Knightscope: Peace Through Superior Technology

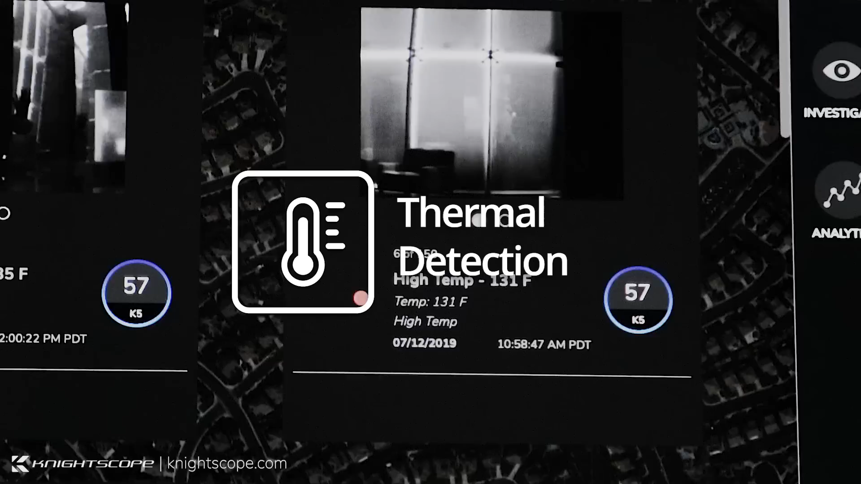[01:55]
to help police and security officers make smarter and safer decisions, all in the interest of public safety.